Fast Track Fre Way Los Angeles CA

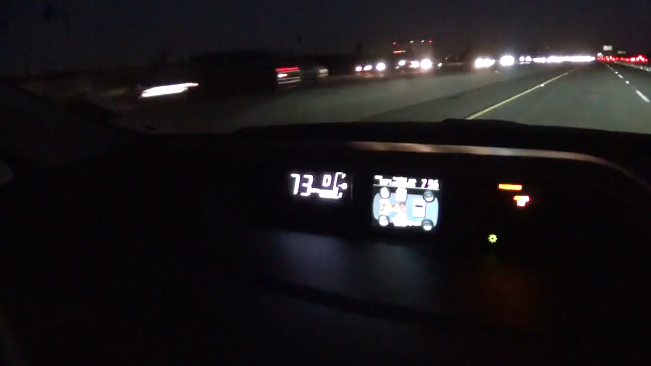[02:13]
Sí, por ejemplo, ahorita vamos, para que tenga una idea, vamos a 75 casi millas por hora, para que tengan una idea. Y siempre van a encontrar los rótulos, ¿verdad? Sí.